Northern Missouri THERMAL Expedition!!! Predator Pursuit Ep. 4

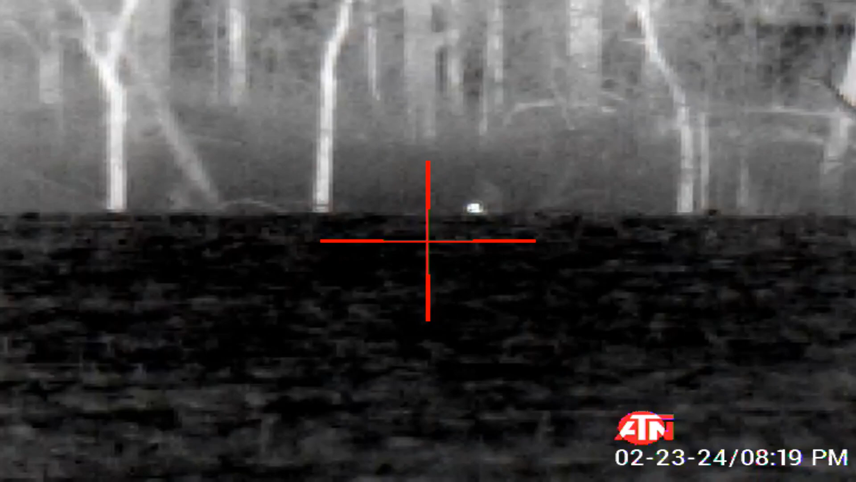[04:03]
Just keep an eye on him, because if he gets back up, put him.
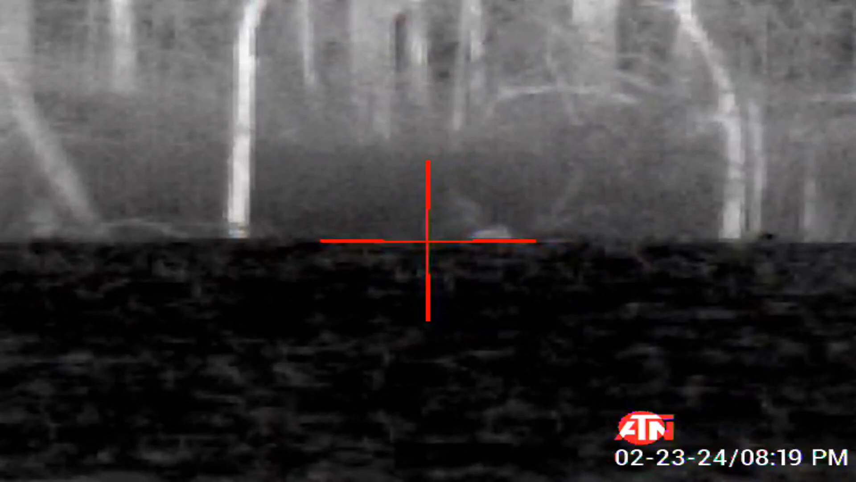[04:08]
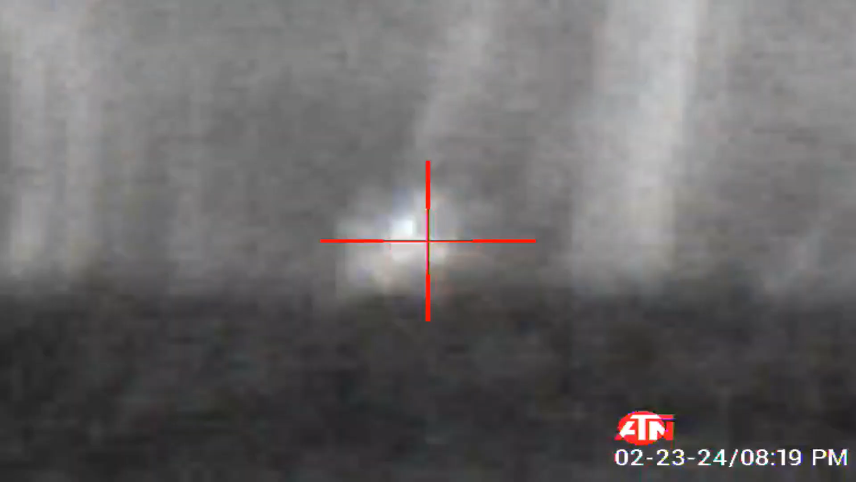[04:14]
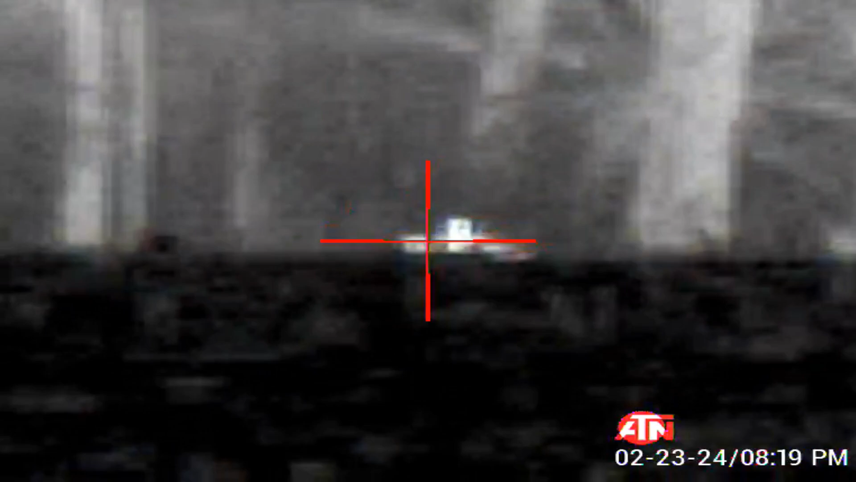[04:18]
He's got his legs back under.
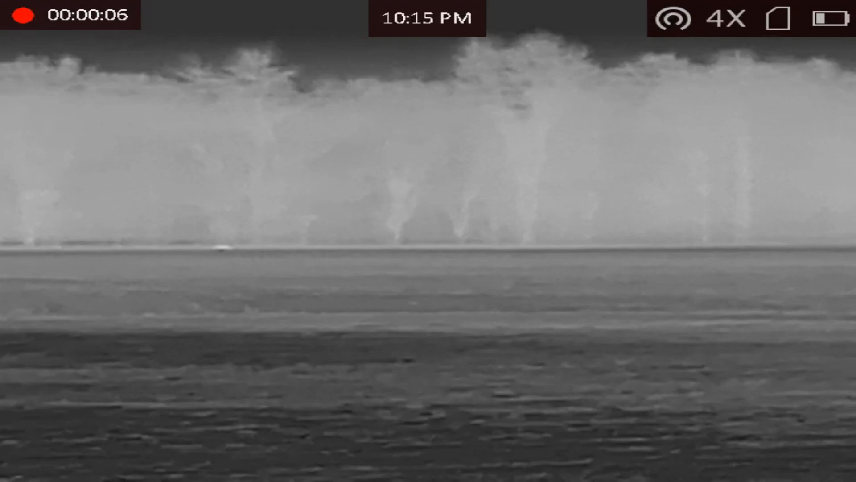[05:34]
He might be trying to circle. I still see him. Mm-hmm. He's heading to the left.
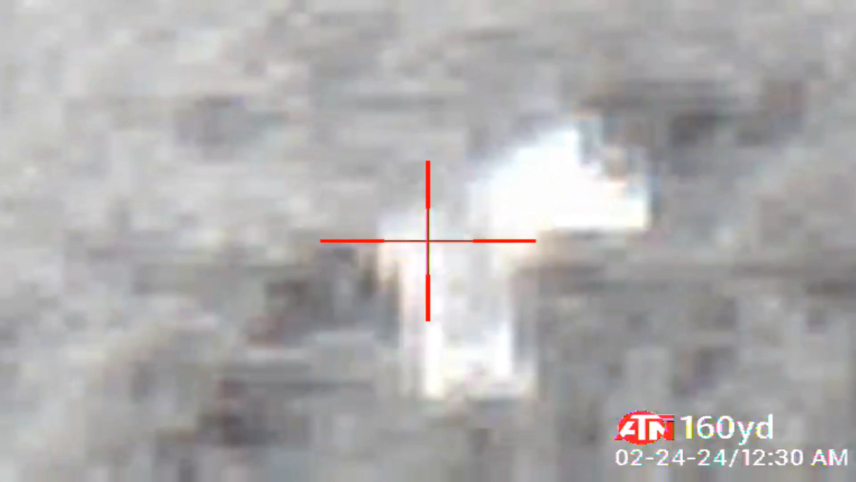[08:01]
I got the front one, ready? Yep.